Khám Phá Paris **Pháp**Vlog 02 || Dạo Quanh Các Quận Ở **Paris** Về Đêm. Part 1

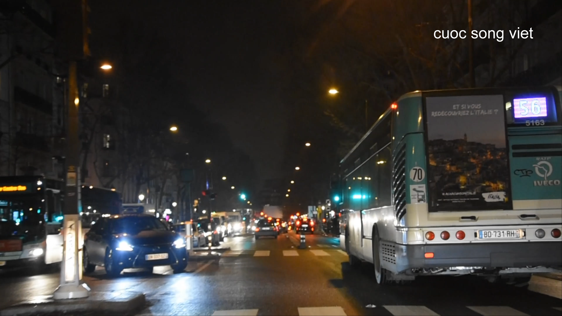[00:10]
đây cái này là quầy Paris ngày 22 tháng 12 nha gần Noel Paris là chỗ nào cũng kẹt xe hết á nha kẹt xe nhưng mà
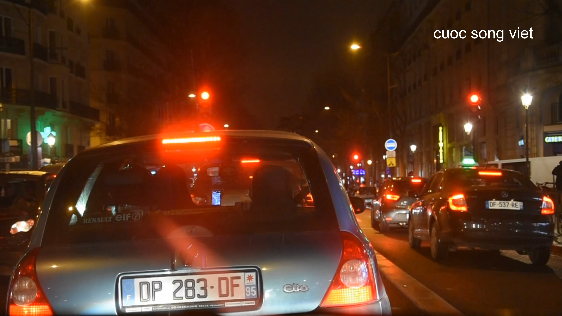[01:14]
anh thấy chưa chạy nãy giờ chạy chưa tới 200 mét nữa đó đó là ngừng hết đèn đỏ rồi tới cái cạc xe không có nhút nhích được mình đi nhích nhích nhích không à à ừ ừ ừ
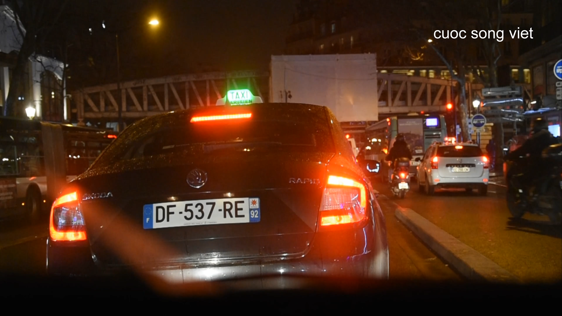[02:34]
Xe buýt ở đây dài lắm thấy không Dài gấp đôi xe bình thường